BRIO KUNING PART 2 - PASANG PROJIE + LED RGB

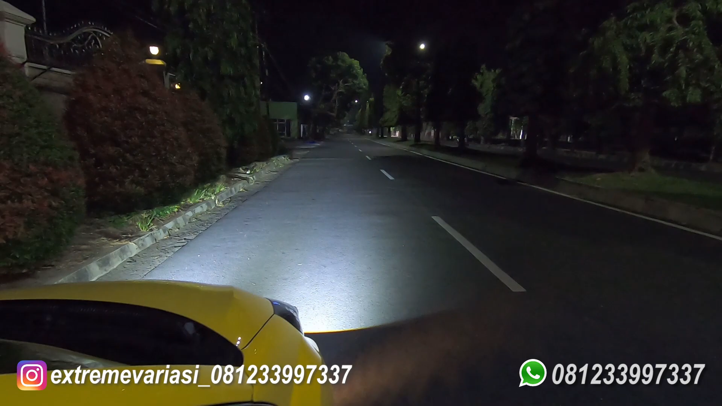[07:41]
Mini laser nyala. Oke, lampu atas nyala. Wis. Tebel banget guys. Terang tebel.
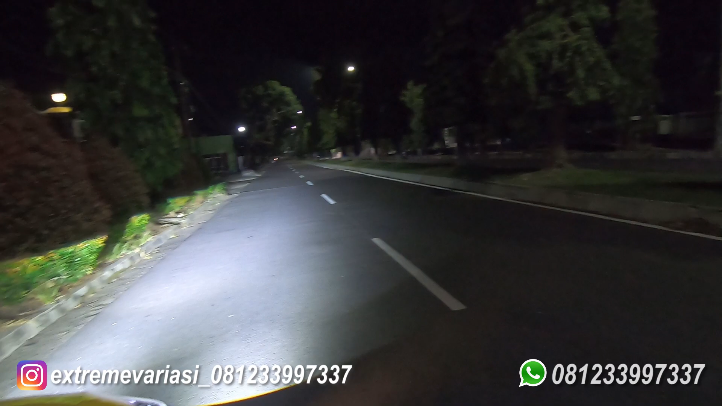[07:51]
Jauh sinarnya. Dim. Pas. Dim. Pas. Kita tes di depan. Dim. Pas.